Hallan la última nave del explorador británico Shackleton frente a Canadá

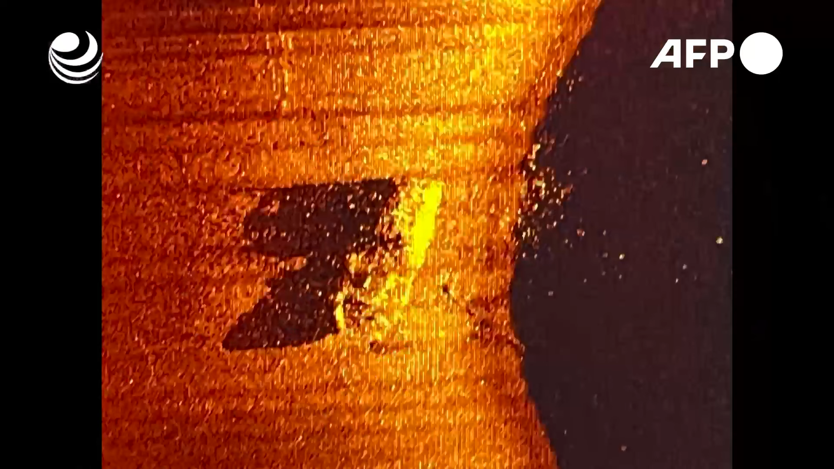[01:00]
Los investigadores descubrieron el barco el domingo con un instrumento de sonar. Shackleton se convirtió en una leyenda de los viajes polares luego de una épica huida de él y 27 de sus compañeros de expedición a pie y en botes luego de que otra de sus naves se hundiera en las gélidas aguas de la Antártida en 1915.